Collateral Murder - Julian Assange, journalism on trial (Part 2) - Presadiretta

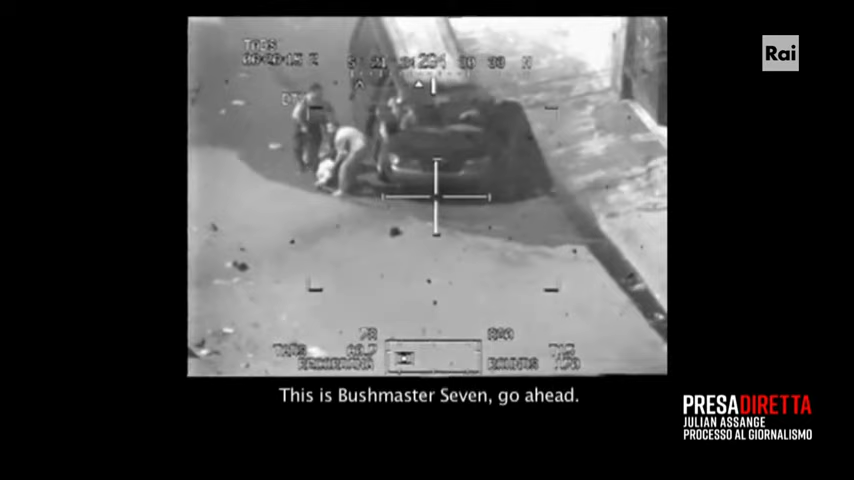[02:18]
Avanti. Abbiamo un furgone nero che sta prendendo i corti. Chiediamo il permesso di attaccare.
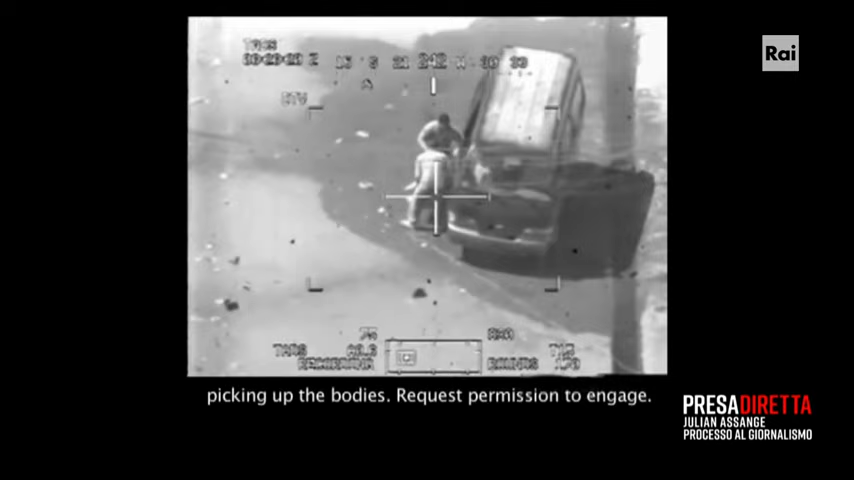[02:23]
Cazzo. È il comando ricevuto. È il comando ricevuto. Attaccate. Uno otto, attacchiamo. Ricevuto. Claire.
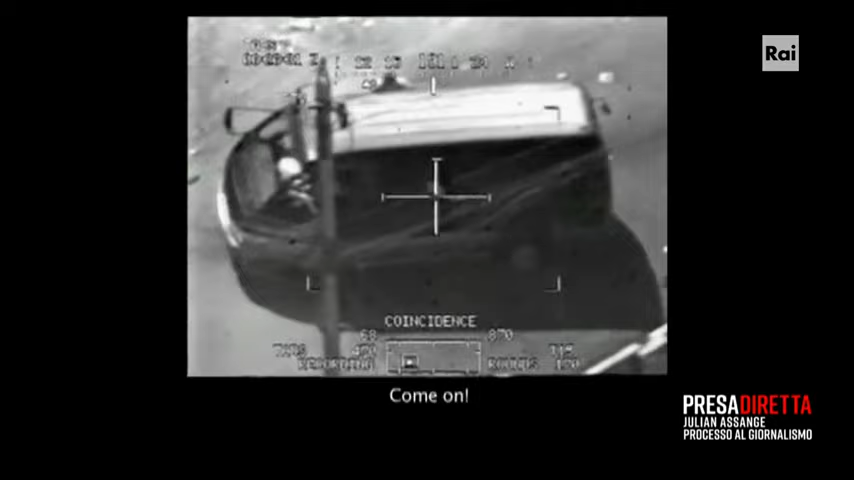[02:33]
Come on. Claire. Claire. Claire. Orange.
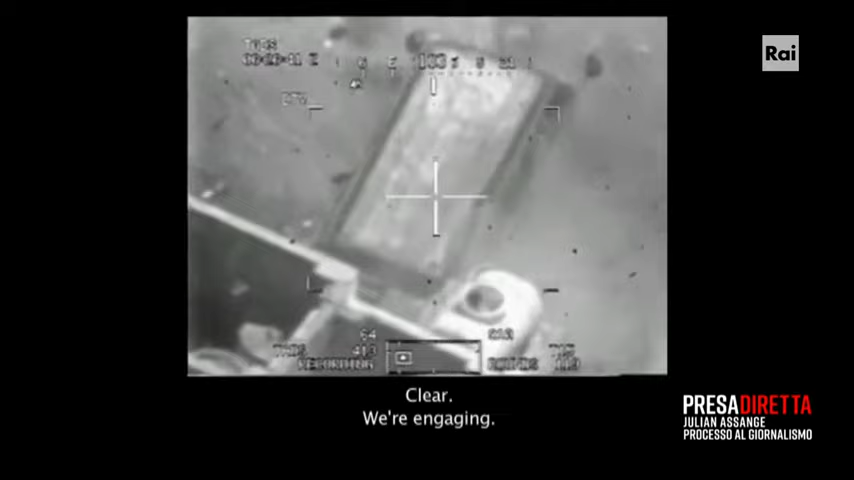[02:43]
Sparano così tanto che i colpi della mitragliatrice pesante
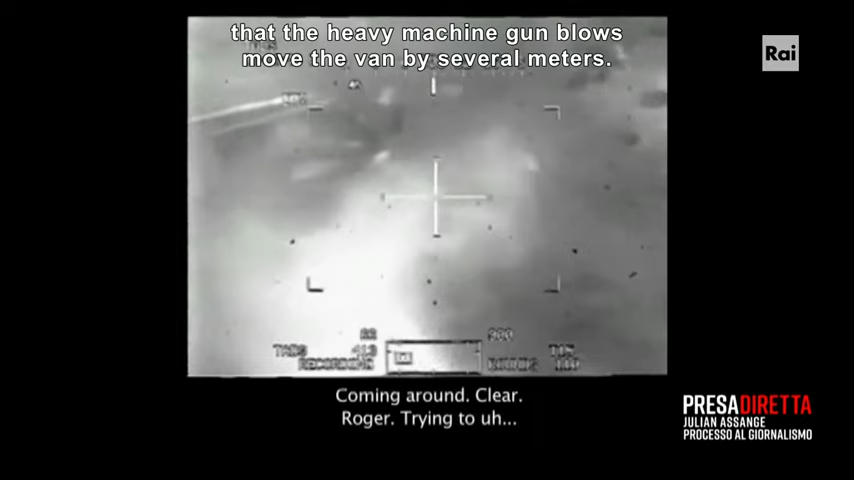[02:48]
spostano addirittura di parecchi metri il van. Guarda lì, gli ho bucato il parabrezza.
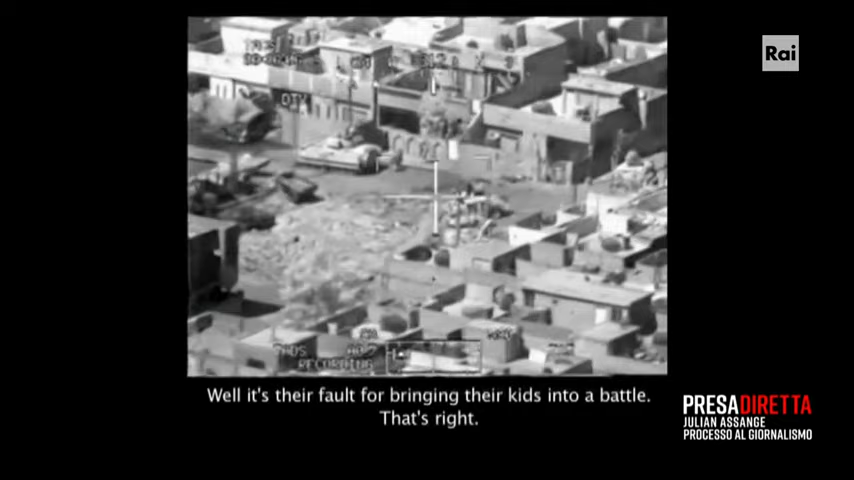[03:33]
Giusto. Ed ecco il soldato che corre con uno dei bambini in braccio per portarlo in ospedale.